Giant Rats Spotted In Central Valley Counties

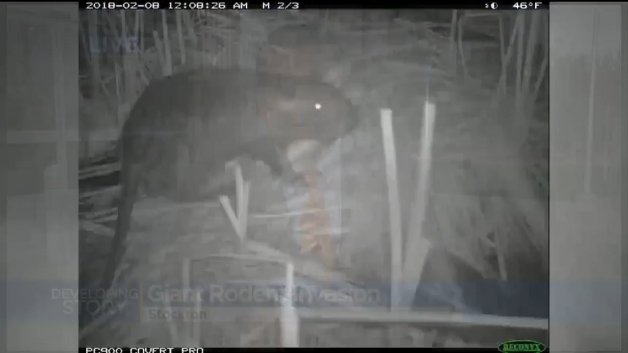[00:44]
THIS IS THE IMAGE CAPTURED BY OFFICIALS WITH THE CALIFORNIA DEPARTMENT OF FISH AND WILDLIFE. IT'S A NUTRIA WHICH THEY SAY IS LARGER THAN A MUSKERAT AND SMALLER THAN A BEAVER AND AN APPETITE FOR DESTRUCTION.